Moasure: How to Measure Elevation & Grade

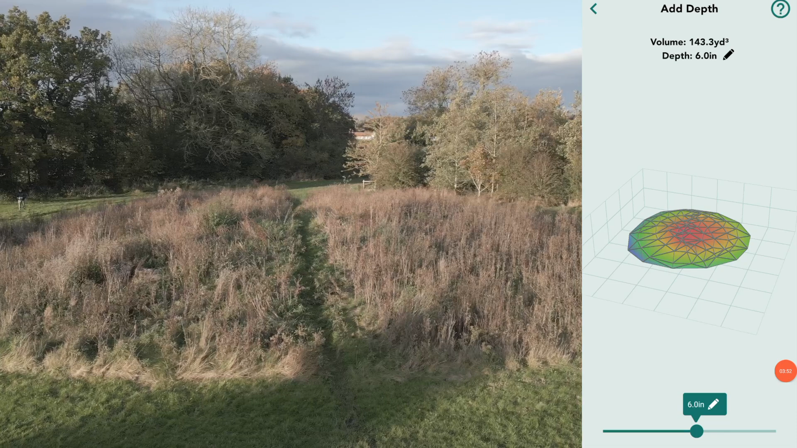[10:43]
Moving along to another view, tapping the contours icon, we immediately see the topography from another viewpoint.
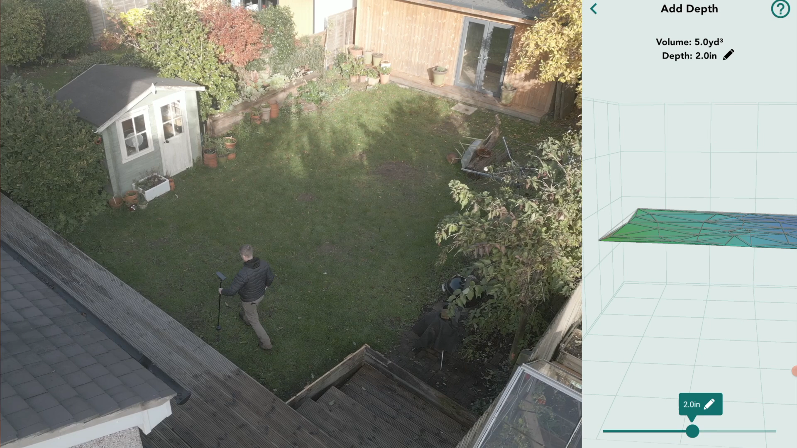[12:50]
It's great. And moving now onto the contour tool, I can see a very clear picture of the contour lines in this garden and which way immediately the water runs.